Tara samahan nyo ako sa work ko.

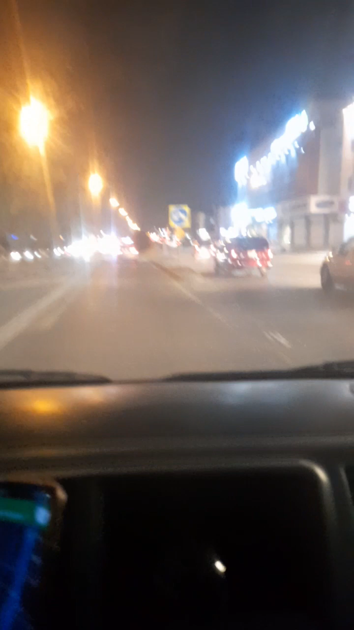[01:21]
Habang nasa daan kami, nagkikwentuhan kami na ay tapos na last night na ngayon ng Ramadan. Bukas Eid naman. Sa inshallah may raming hadiya.
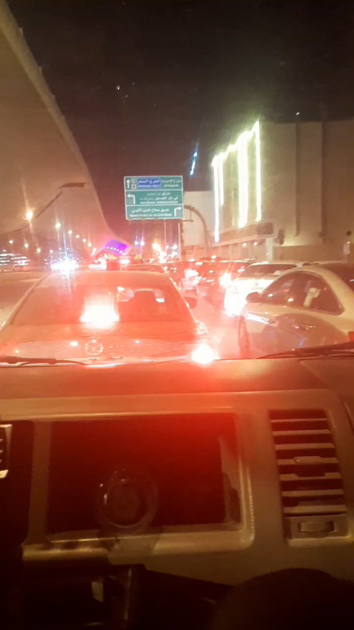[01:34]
Naku po, ang haba ng traffic. Anong oras kaya namin marating yung aming pagsisit upan? Diyos ko po, traffic. Traffic dito sa Saudi.
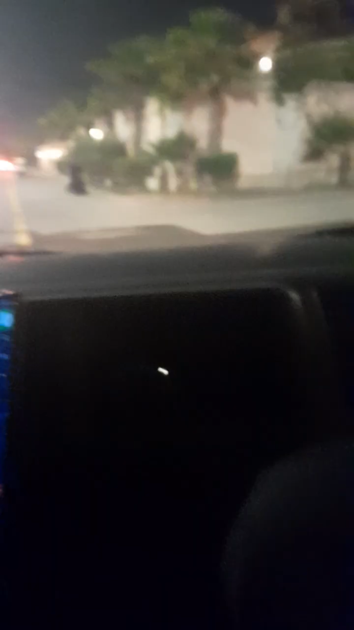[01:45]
Malapit na kami sa location ng aming pagsisit upan.
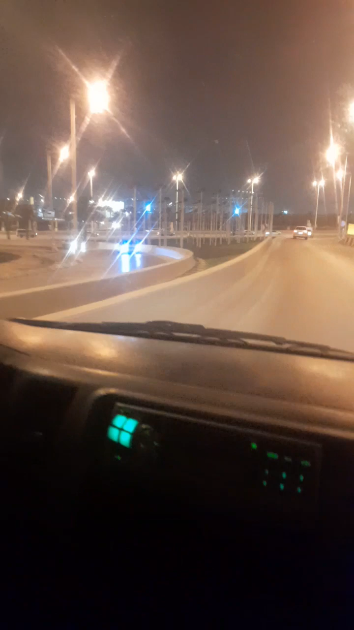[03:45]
Ang ganda ng tanawin kong gabi dito sa Riyadh kasi nga ang daming ilaw. Solar kasi ang gamit nila. Papawaw, Saudi ka na lang talaga.